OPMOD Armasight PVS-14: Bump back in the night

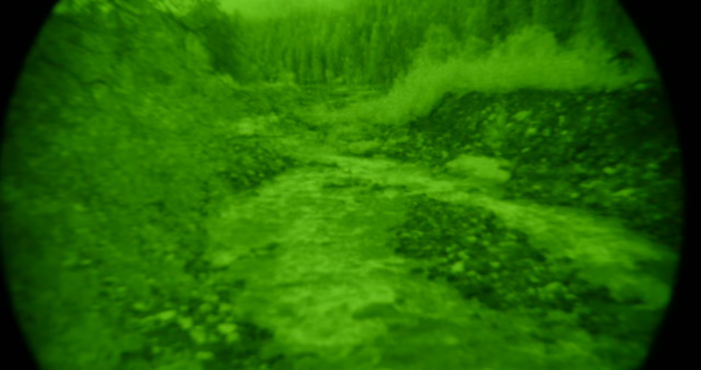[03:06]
And you can see that the motion of the water is pretty good. There's no jittering or no weird artifacts.
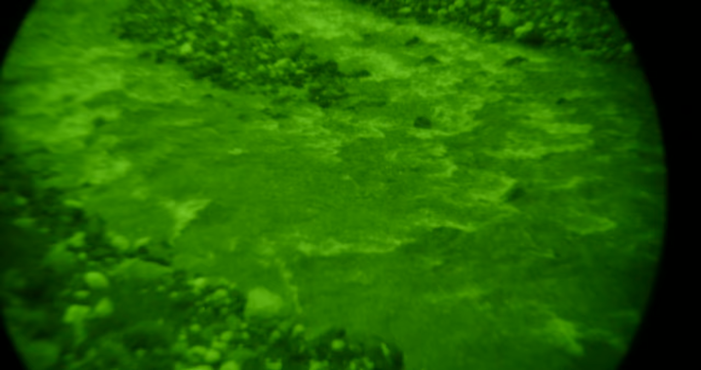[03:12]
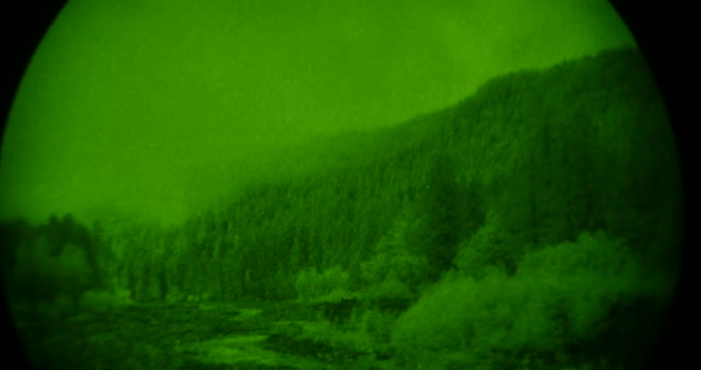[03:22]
That is the Armasight Optumod PVS-14.